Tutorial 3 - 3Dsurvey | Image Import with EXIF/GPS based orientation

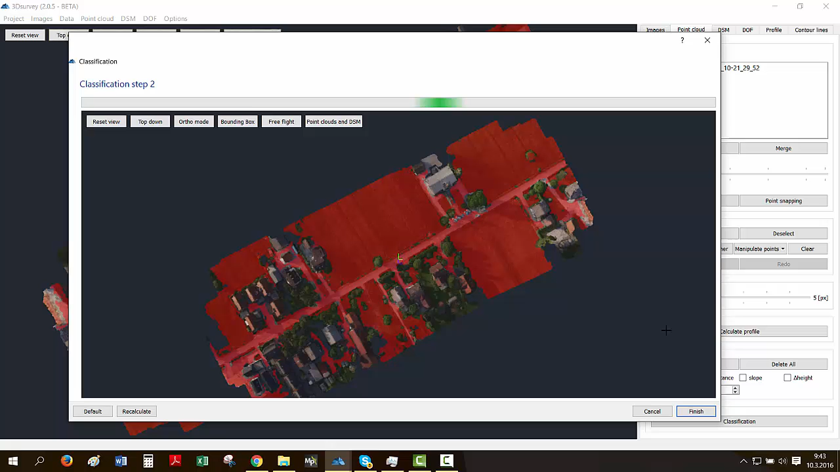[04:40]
Go next. And this is where we get to the second step. Now the program will classify all the points. This is it. Just finish it. If you're satisfied with your result.
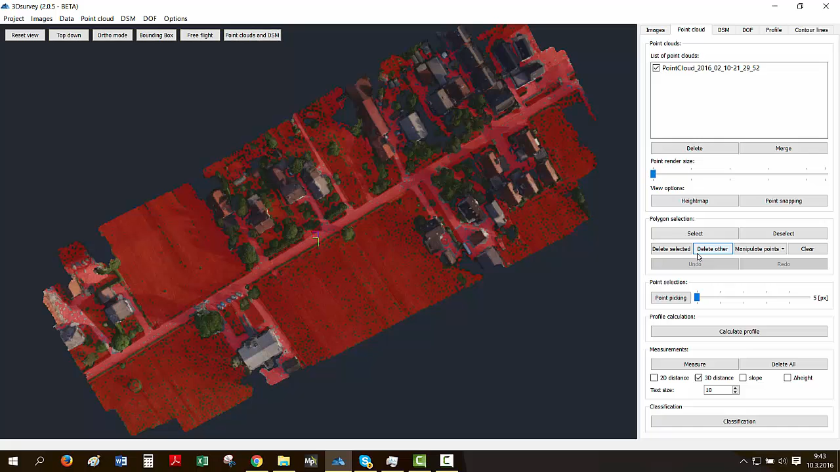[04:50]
And now we get back to our main screen where we double check all the points and click delete other to finally get rid of all the obstructions.
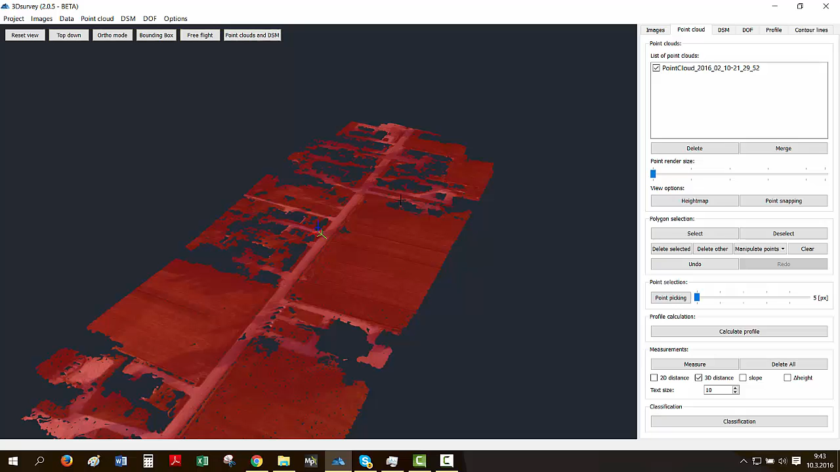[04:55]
Press escape on your keyboard to unselect your model.
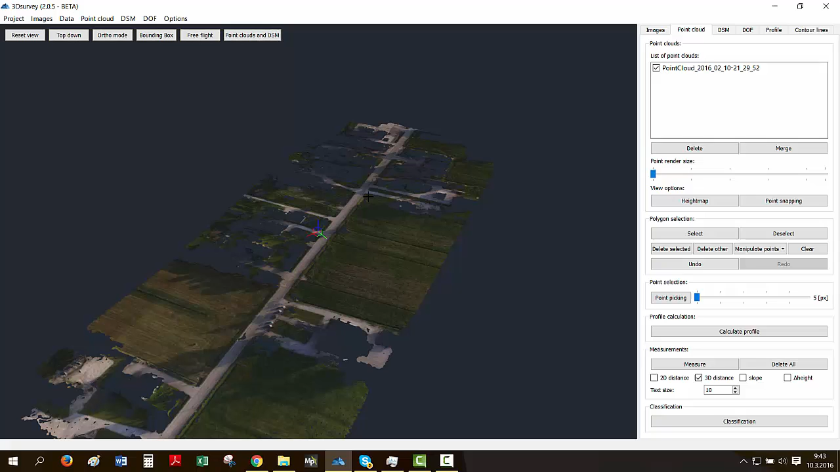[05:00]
Go to DSM, calculate new, new. And check your parameters once again. This works for us just fine.
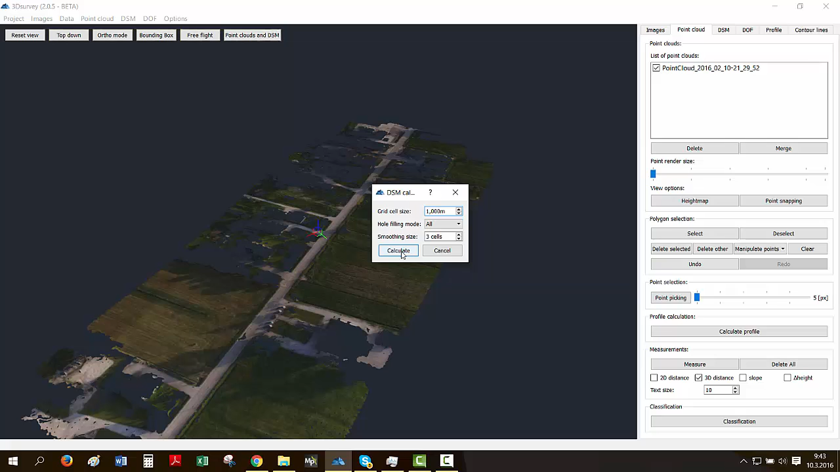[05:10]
And we'll just go and click calculate.
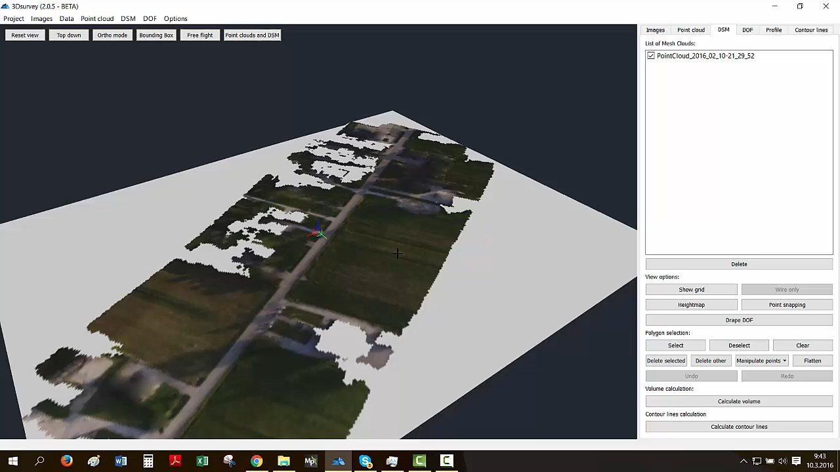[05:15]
OK, that was quick. This is our model. Nice and smooth.